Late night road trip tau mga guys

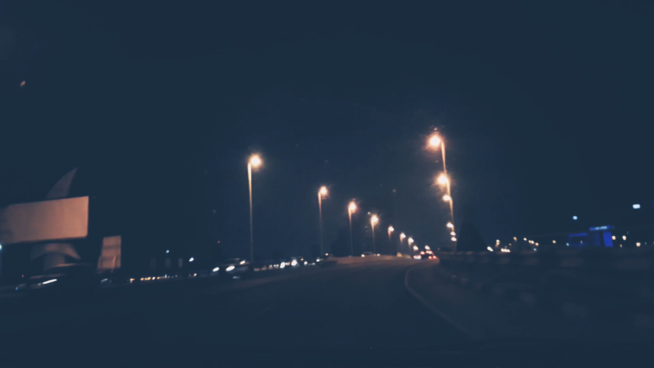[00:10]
Alam mo yung jalan-jalan, guys? Yung ano ba yan eh? Indonesian ano ba? Indonesian na ano dialing. Laag-laag, malag-laag. Ayan. Ayan yung Manama. Ayan. Nindot drip paggabi eh. Pidaghan suga. Pag-adlaw, pangit ka. Pangit.
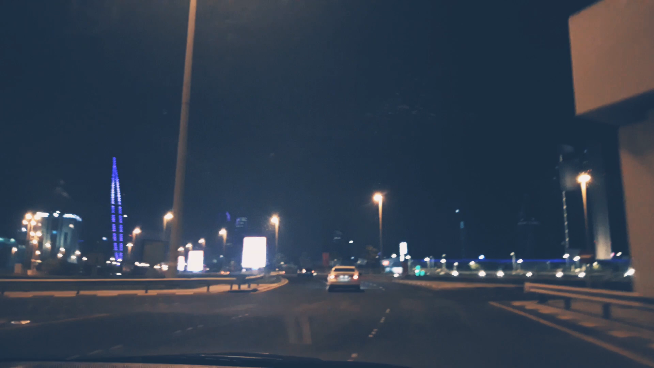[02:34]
laag-laag road trip. Yan yung ano, mahaba na ano, blue ang kulay. Yan yung world trip. Ayan, yan yung avenues. Ayan yung Four Season Hotel, yung mahaba.
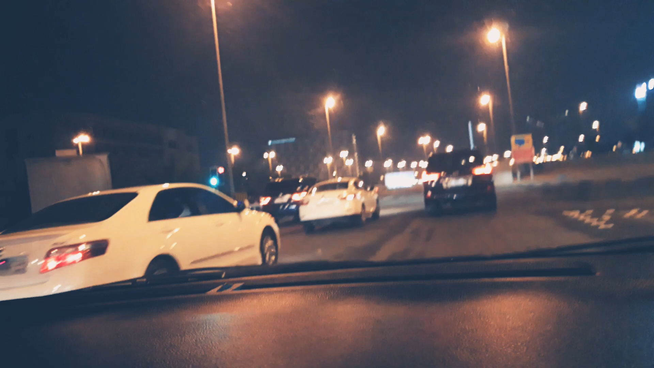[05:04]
Di dyan gumawa ng pera nila. Yan, Manama, Manama.